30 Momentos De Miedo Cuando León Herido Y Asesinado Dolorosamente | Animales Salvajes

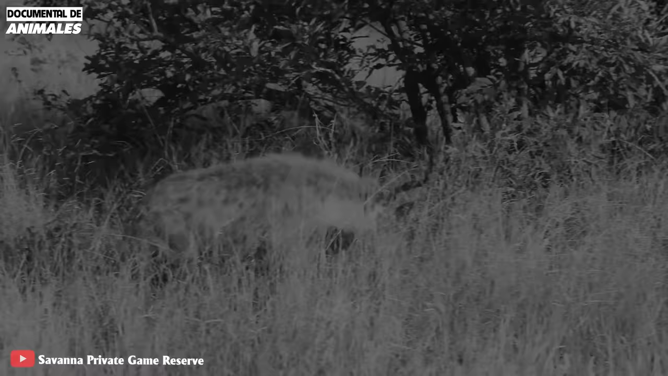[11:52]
Era una hiena y un leopardo. Después de correr por un rato, se cayó del dolor. La hiena se apresuró a comerse al impala y luego al leopardo.
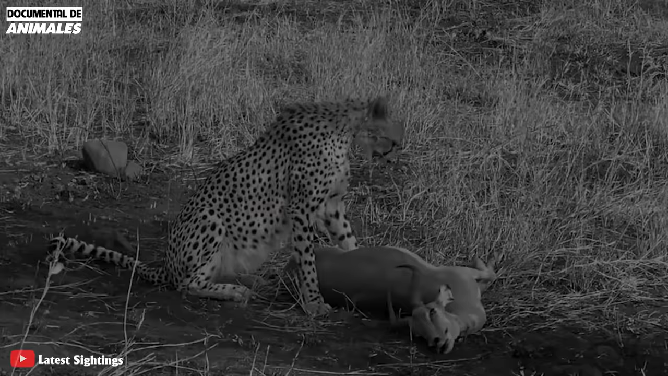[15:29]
El bebé impala ya estaba separado de su mamá.